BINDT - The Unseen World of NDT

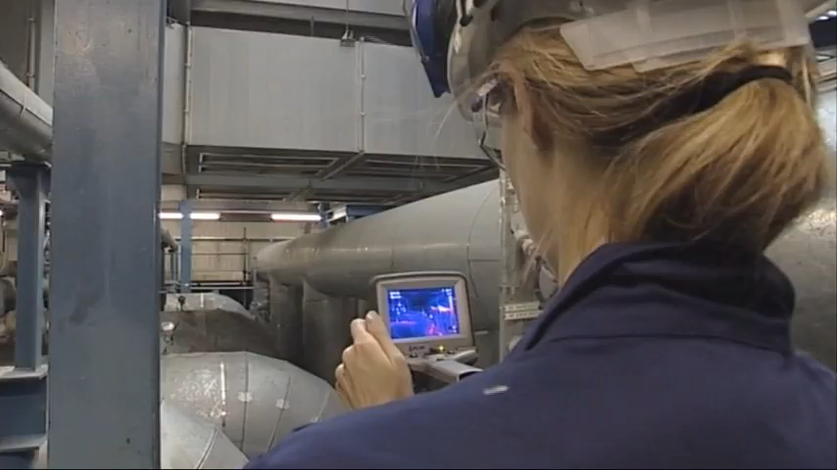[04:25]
This NDT engineer is using a thermal imaging camera to check the insulation on this part of the plant.